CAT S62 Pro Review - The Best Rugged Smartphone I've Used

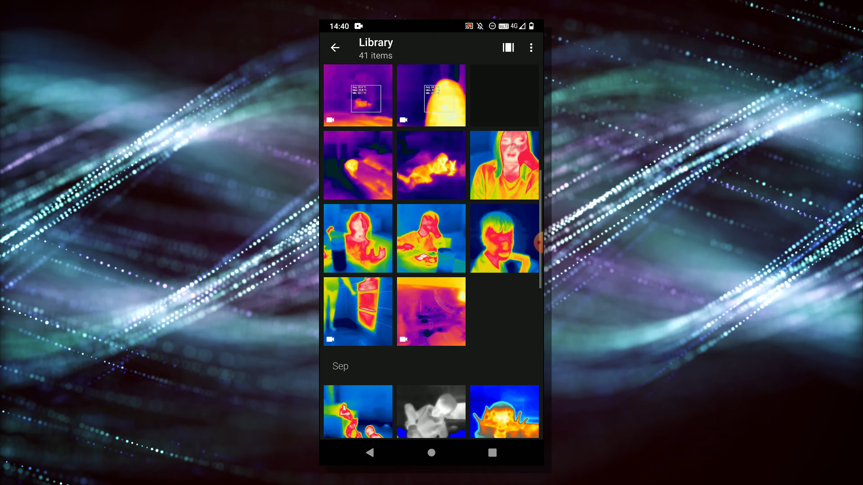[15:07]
Let's click on this picture. And if you drag down from the top, you can see the actual original photo, which is pretty cool. There's also a PDF setting on here. So, if you want to export reports, at the bottom, you click that little file.